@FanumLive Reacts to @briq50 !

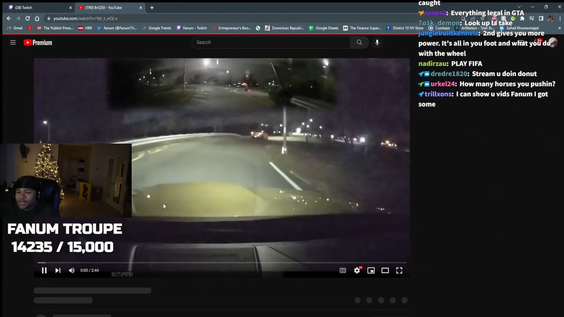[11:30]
Y'all always want to pull over a cop. You pull over me. Just pull the fuck over. Zeus done it at a traffic light. Yo, you're a federal. Feel him so big, don't you feel? Damn, son. Is he pulling him over?
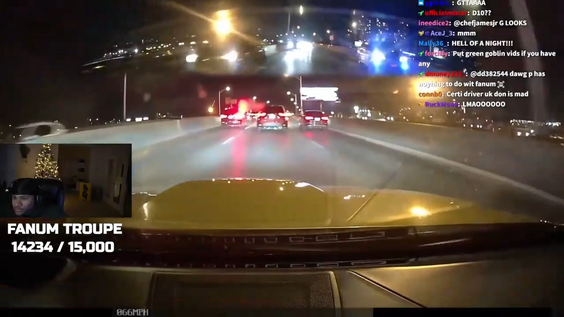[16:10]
Oh, Papa, you bugging out. Even though I don't really see the need for this motherfucker to make that left. I don't get it. I don't really see it, but you just gotta push. And that's look how close it is, though. He breaking because he breaking because he breaking because he breaking. So, I mean, you was an M4, bro, so fuck it. Damn, that was a close one.
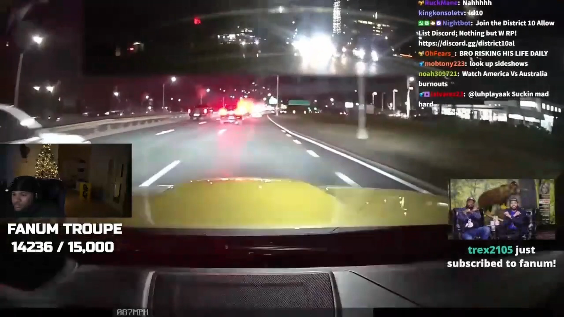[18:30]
Damn, son. Oh, he's moving. See? Here you go. Oh, damn. I don't know if he could have three-laned that. Let me see. Nah, he was damn near sliding already, gang. I'm not even gonna cap. Good save, boy.
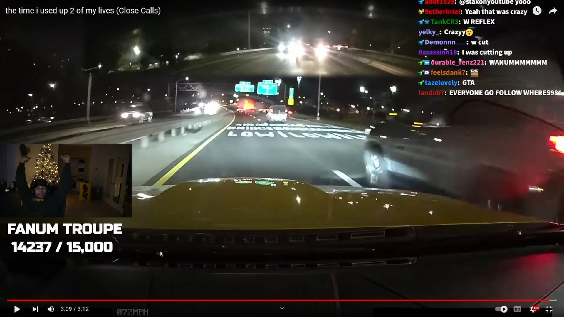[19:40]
You might have, I don't know. That tires or some shit? I don't know. What the fuck? That was close.